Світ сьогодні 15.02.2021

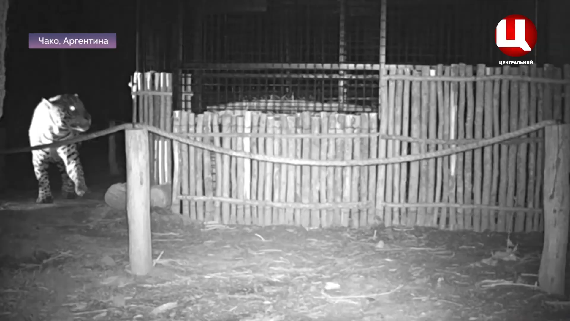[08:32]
У Національному парку побудували щось на зразок великого загону і запустили туди Таню. А потім відкрили ворота і для дикого ягуара.
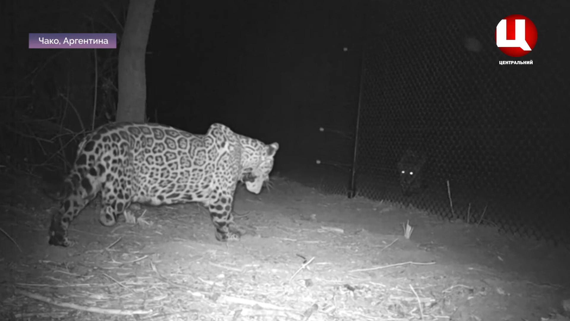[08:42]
Ця зустріч відбулася торік восени. Ми схрестили дикого самця, який ніколи не був у неволі, і самку, яка ніколи не жила на волі.